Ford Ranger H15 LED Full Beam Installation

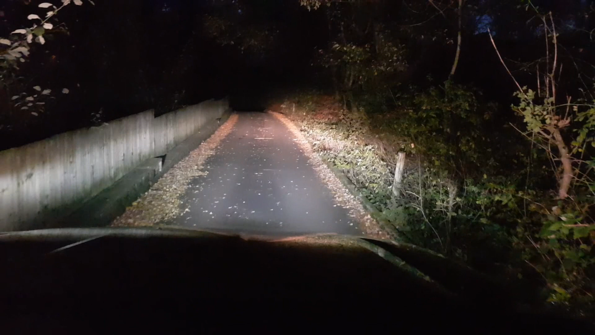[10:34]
and some quick before and afters so on this one you've got the old halogen and this one the new led and then old halogen
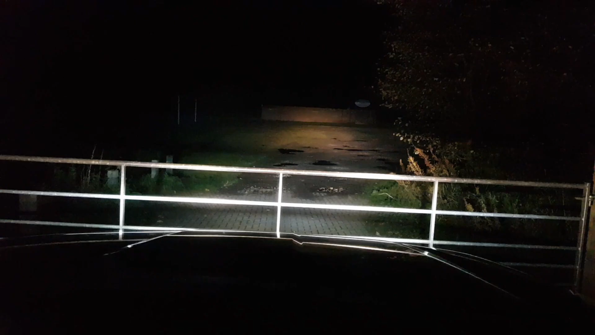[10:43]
new led and then we've got a bit of video which is old halogen
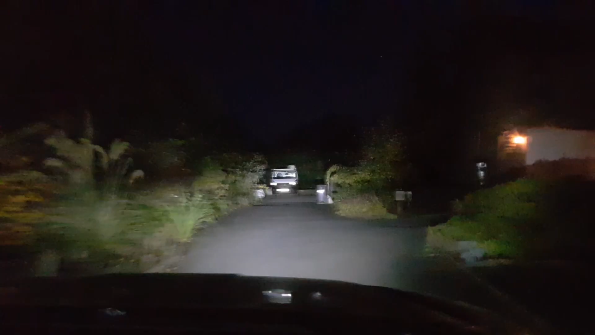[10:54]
and i think the difference for me and why i prefer these is the lights not harsh